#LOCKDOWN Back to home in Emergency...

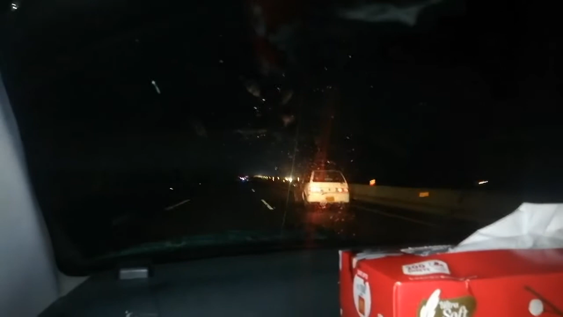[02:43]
لوگوں نے ہم سے بھی لفٹ مانگی پر ہماری گھڑی آلریڈی فل تھی اور راستے میں پھر ایک دم اتنی تیز بارش سٹارٹ ہو گئی اور تین چار کلومیٹر کے بعد جا
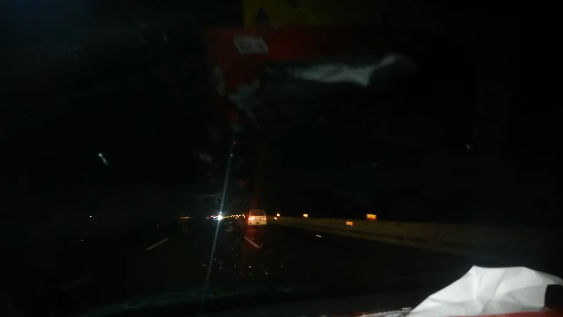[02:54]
کے بارش رک گئی تو کافی حالات خراب ہیں اللہ تعالی ہم سب کو معاف فرمائے اور پھر جی ہمیں واپس آتے آتے تین